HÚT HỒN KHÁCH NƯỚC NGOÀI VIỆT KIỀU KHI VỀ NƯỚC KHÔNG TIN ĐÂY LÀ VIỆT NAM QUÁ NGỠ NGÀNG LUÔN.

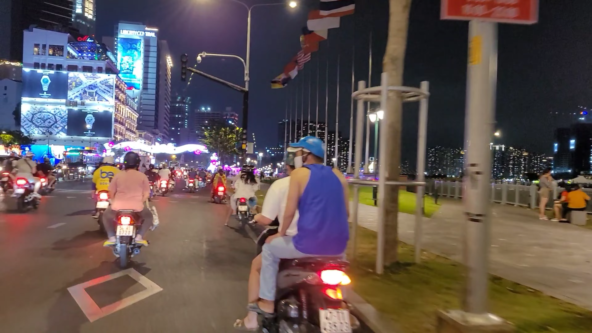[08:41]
Rất là nhiều Cũng như là quận 1 đầu tư vào công viên máy đẳng này rất là nhiều nha Và phục vụ cho người dân vui chơi á Tại khu vực này Mọi người thấy nó đầu tư 500.000 cái bóng chiếu sáng Để phục vụ cho người dân tới chụp hình in Tại khu vực này thì mọi người biết là đầu tư như thế nào rồi Khó đi trồng liên tục Ngày ngày hôm nay thì chắc cũng không được nhộn nhịp lắm so với mọi hôm nữa